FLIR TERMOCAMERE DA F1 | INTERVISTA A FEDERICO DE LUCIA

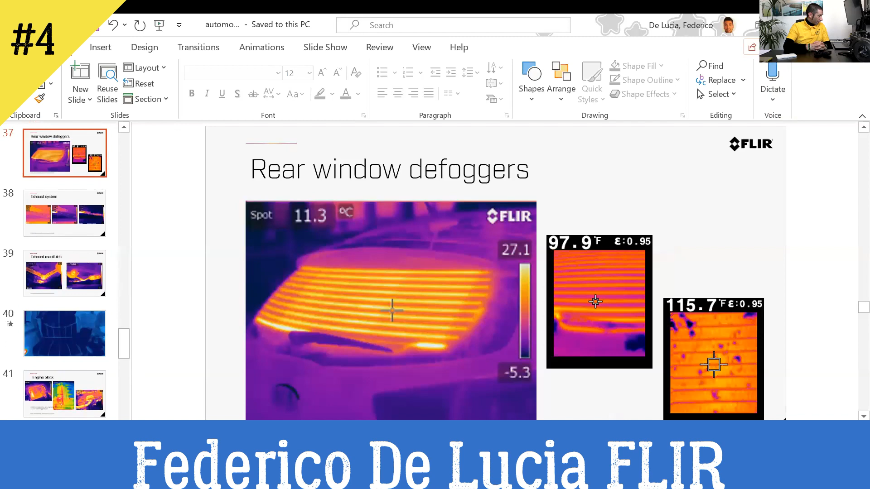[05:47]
Sì. Ok, quindi qui vedete alcune immagini prese negli anni. Di solito un'immagine si presenta con in alto a sinistra la lettura della temperatura nel puntatore centrale, di solito, e la scala di colori che vedete a destra invece mi indica delle zone più fredde, partendo dal basso, quindi da una tonalità viola scuro, fino al giallo-bianco, che mi identifica invece le zone più calde.
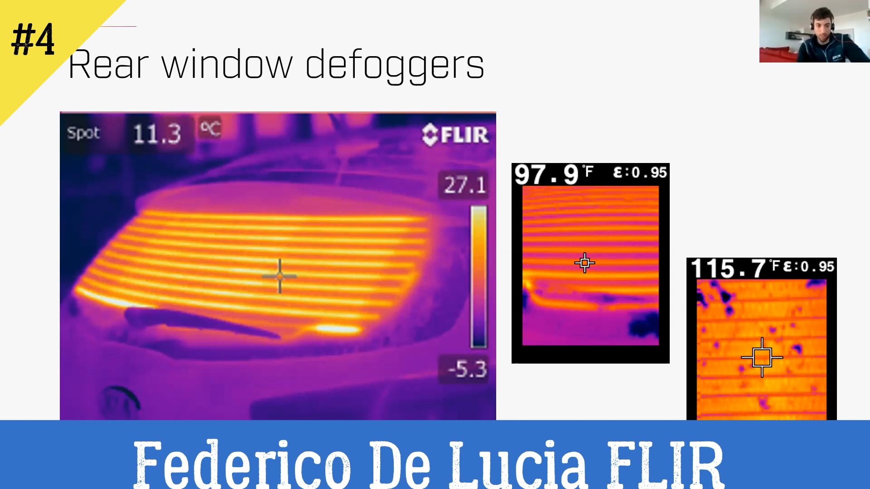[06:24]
Quindi l'idea qui, per esempio, questa è un'auto che è appena uscita dalla linea produttiva, si fa un check sugli sbrinatori.
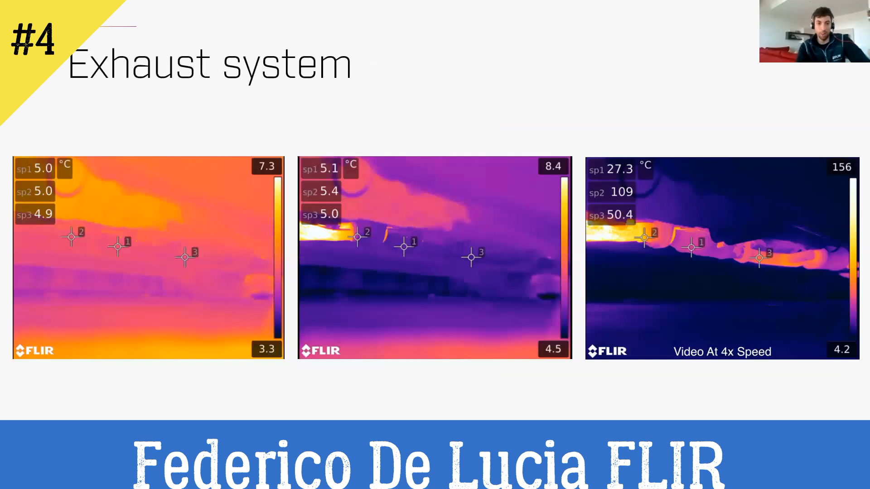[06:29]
Un noto posteriore, le linee di scarico, guarda. Esatto, le linee di scarico.
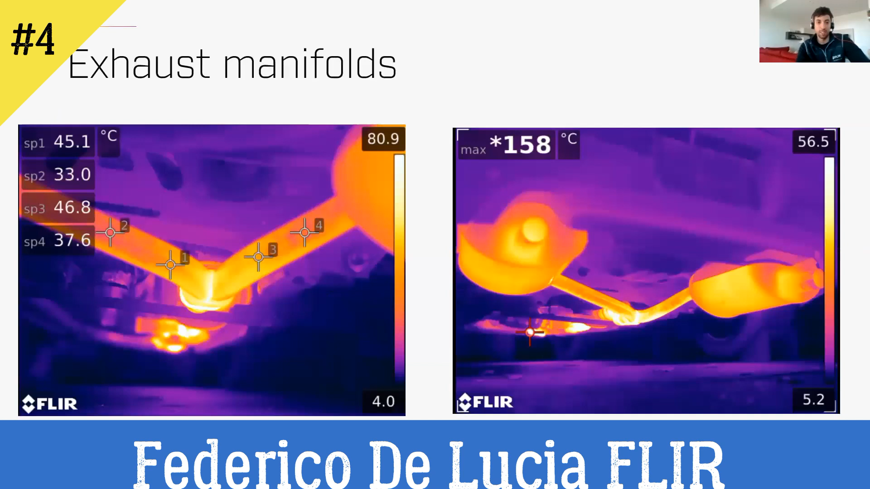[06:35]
On screen: max 158°C
Fantastico. Ho visto che hai anche una batteria di una macchina.
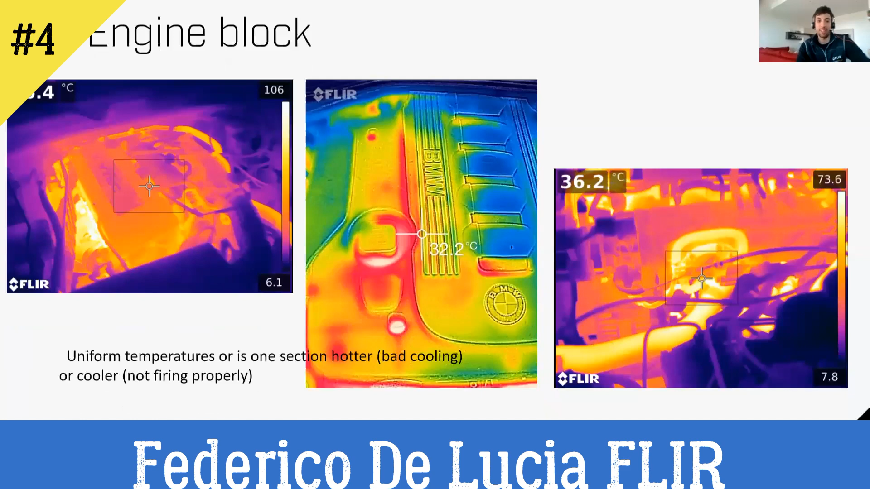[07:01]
E qui le batterie, ecco, qui così ci ragganciamo già a quello che di fatto è il presente per il mondo dell'automotive, ma verrà fuori in maniera sempre più prepotente. Sì.
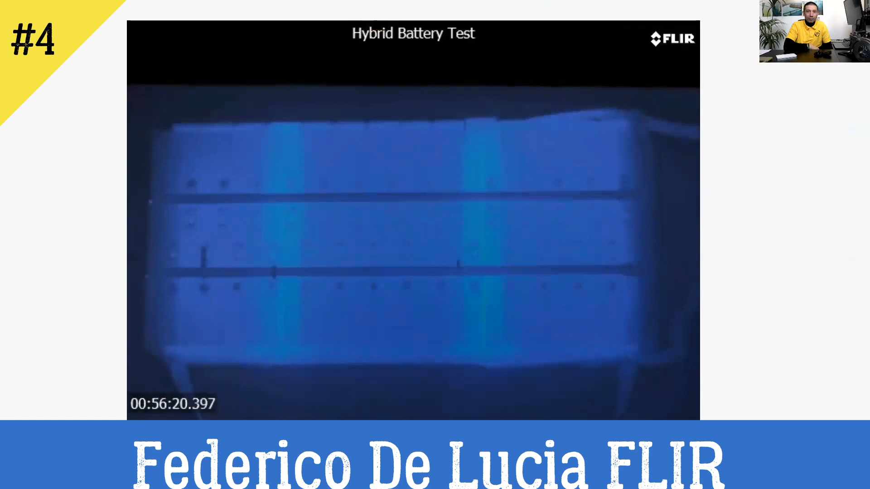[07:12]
Vedi che riesce a vedere qual è il comportamento termico di una batteria. Questa è una batteria di un'auto ibrida. Immagina di un'auto invece full electric, dove ovviamente il parco batteria è impressionante perché copre di fatto tutto quanto il pianale. Quindi riesce a vedere poi se hai dei comportamenti anomali o delle temperature troppo elevate, per esempio, sul parco batteria.
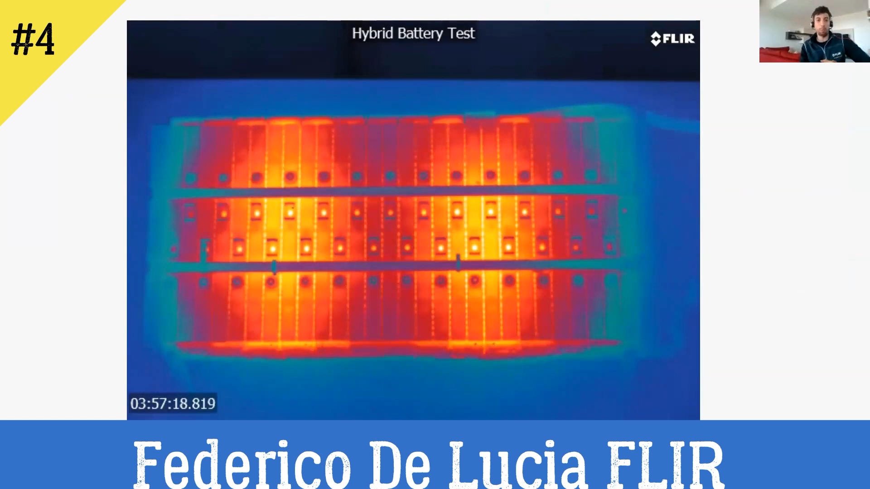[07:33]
Sappiamo benissimo qual è il rischio, perché... A me viene anche, per assurdo, no? L'idea di, hai detto, temperature elevate, per assurdo viene in mente quando magari ci sono gli spinotti dei fari delle macchine vecchie H7, quelle che non sono ancora a LED, o qualche connettore in qualche centralina, che spesso capita che proprio per eccessive temperature, quando incominciano ad avere qualche anno, tendono a sciogliersi, a surriscaldarsi e addirittura a bruciarsi. Esatto.
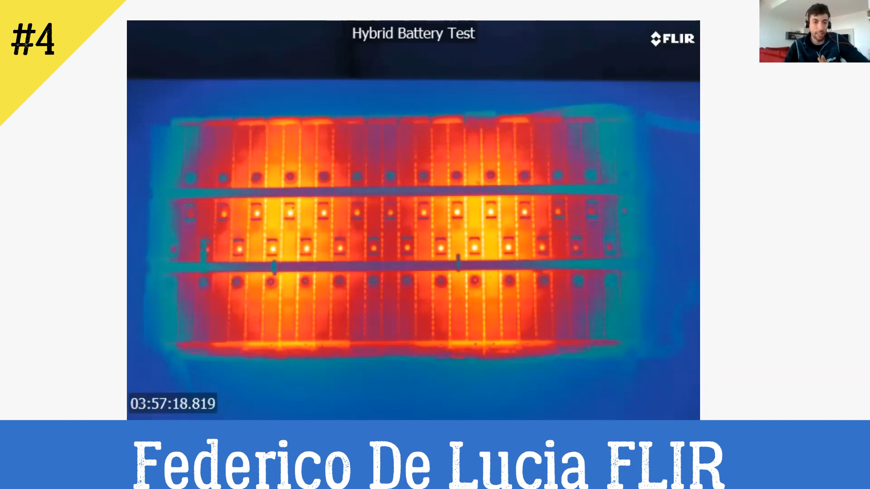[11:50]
E quindi la particolarità di una termocamera è anche quella che, magari mi servo di una slide così Sì, lo volentieri.
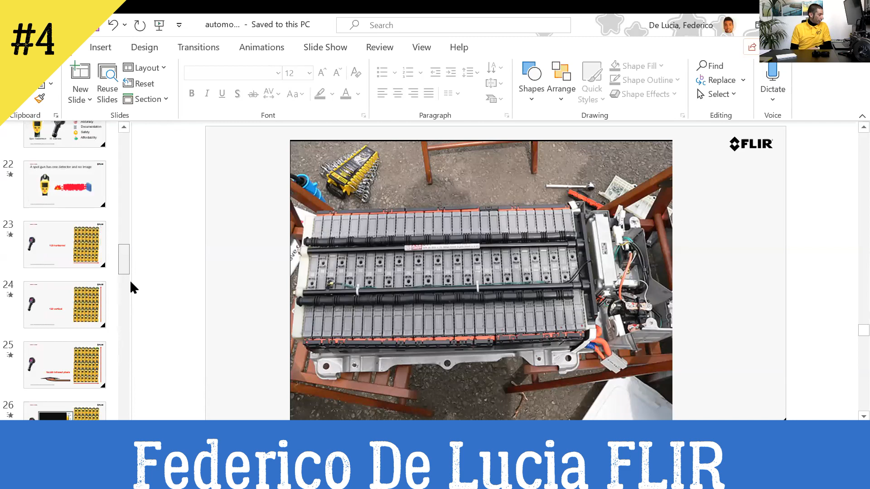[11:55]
spiego, guarda, Sì, volentieri. è molto più bello da far vedere. La particolarità delle termocamere qual è?
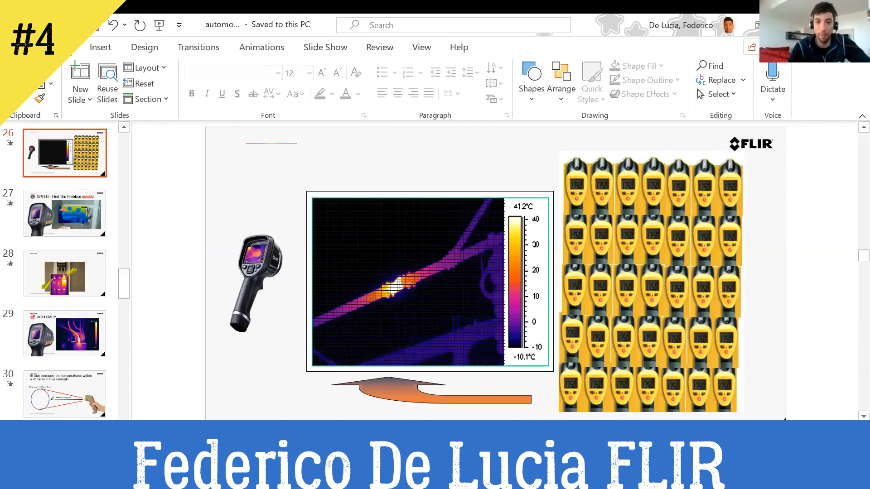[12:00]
On screen: scale top 41.2°C, scale bottom -10.1°C
È che oltre che restituire un'immagine che vedete qui, di fatto per ogni pixel della termocamera che compone il sensore della termocamera, io ho una lettura di temperatura. Quindi è come se io avessi tanti termometri quanti sono i pixel. Ah, ok, quindi ho il sensore ottico della termocamera. Dentro il sensore ci sono i pixel, i canonici 8 megapixel, 5 megapixel, 20 megapixel della macchina fotografica.
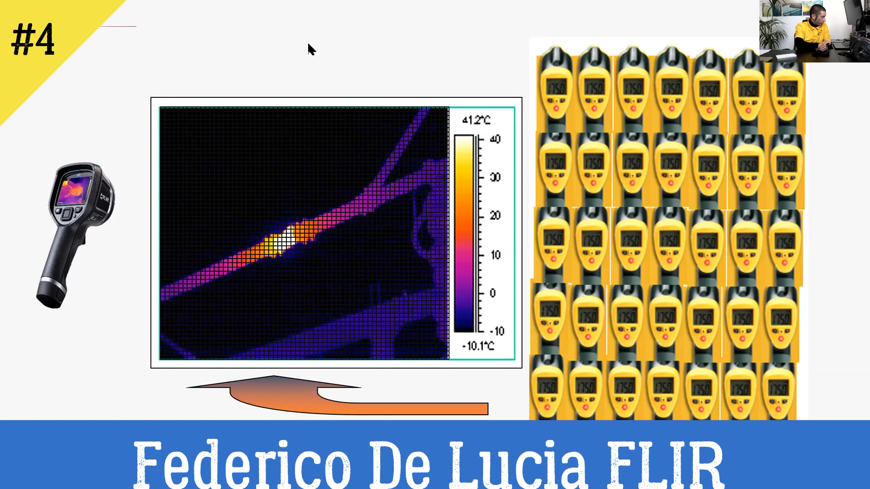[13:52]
On screen: scale bottom -10.1°C
Corretto, esatto, Ema, quello è il modello entry level, ci sono poi formati anche diversi. Cambia Prego. pure l'immagine, se no non ti vedo. Ah sì? Guarda, se no faccio così Ok, per il momento, poi alla bisogna. bravissimo, sì, bravissimo, ok.